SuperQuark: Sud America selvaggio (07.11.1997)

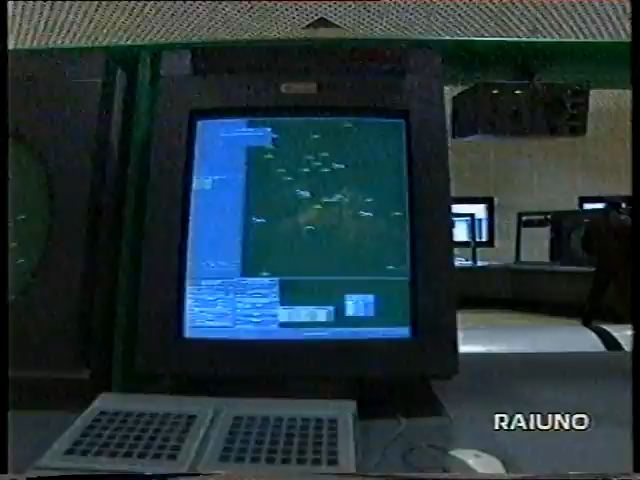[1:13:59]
ma che si sforza di assomigliare quanto più possibile ad una sala tradizionale per permettere ai controllori di volo di familiarizzare rapidamente con i nuovi apparati.
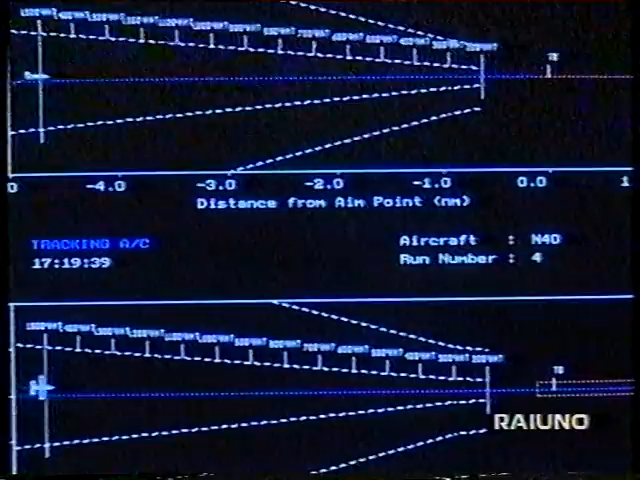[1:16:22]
Sullo schermo i grafici che danno l'altezza da terra e gli spostamenti dall'asse di centropista.